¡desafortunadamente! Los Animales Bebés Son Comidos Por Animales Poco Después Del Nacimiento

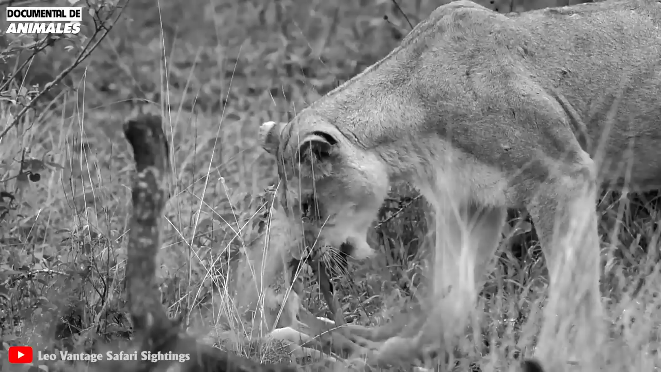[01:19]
La leona se llevó al débil impala y se lo comió.
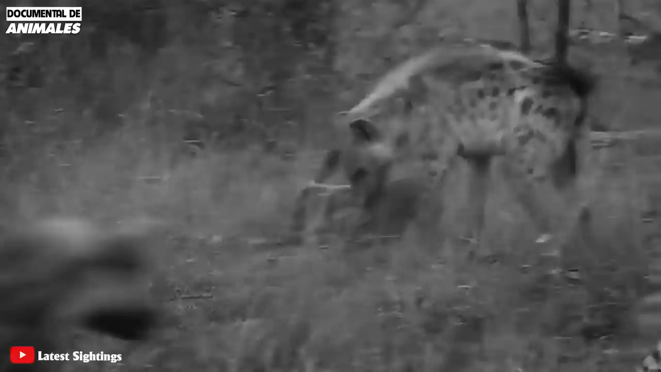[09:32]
Dos guepardos renunciaron tristemente a la comida porque las hienas eran superadas en número y podrían estar en peligro.
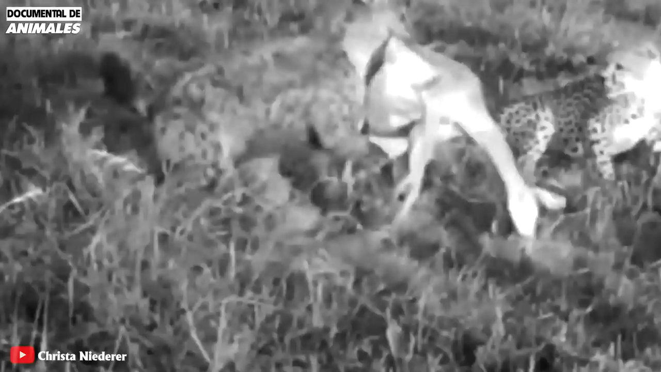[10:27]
Siempre están buscando robar presas a otros depredadores.
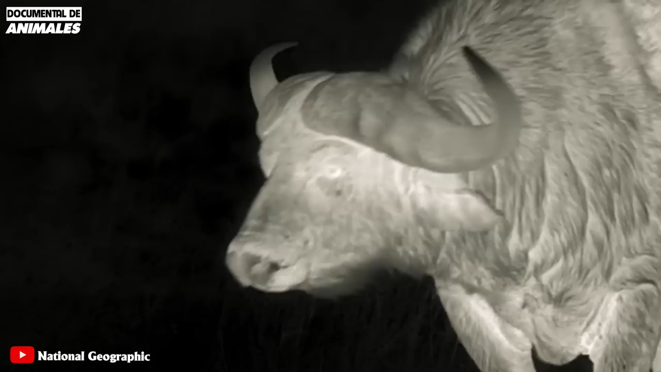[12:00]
Hasta el amanecer, cazaron un antílope, pero desafortunadamente las hienas se llevaron su comida.
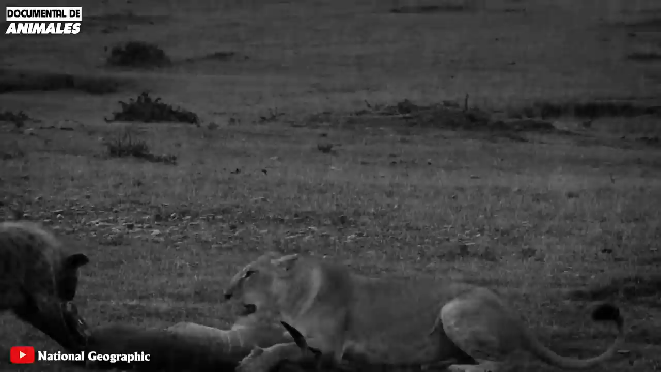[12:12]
Debido a la fatiga y los feroces ataques de las hienas, la familia de los guepardos tuvo que rendirse. Pero esta vez las hienas no se mostraron favorables a arrebatarle su presa. Los leones de repente se apresuraron a morder el cuello de la hiena.